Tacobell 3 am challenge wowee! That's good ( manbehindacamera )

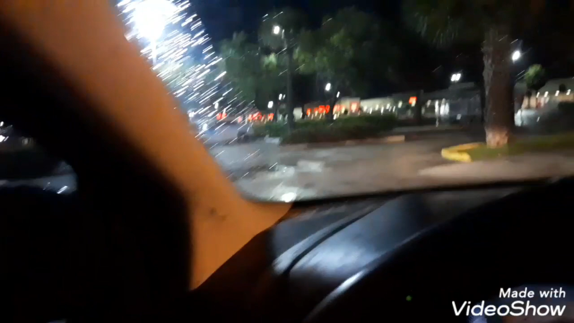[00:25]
We're here, and there's like a ton of cops here. Oh my god.
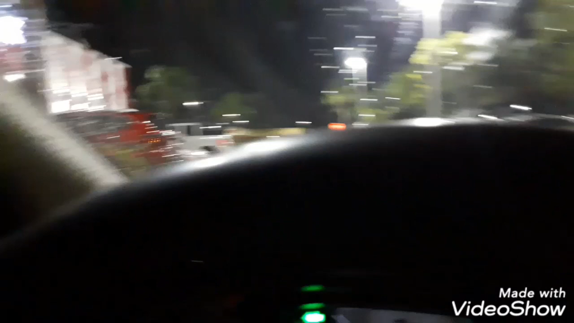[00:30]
Hopefully they are chill cops, because you know what I'm saying? We just trying to eat and be on our way, you know what I'm saying?
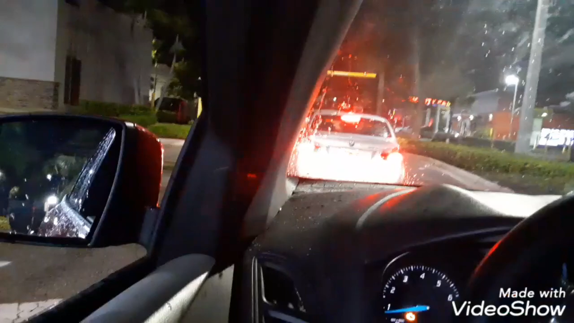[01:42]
So this one is closed right here. See the one online? This one is the drive-thru on here.
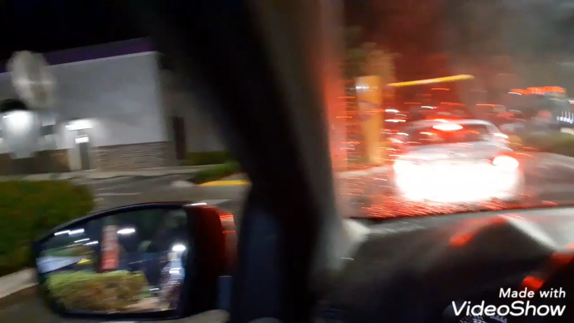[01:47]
One, the drive-thru on this Taco Bell is open.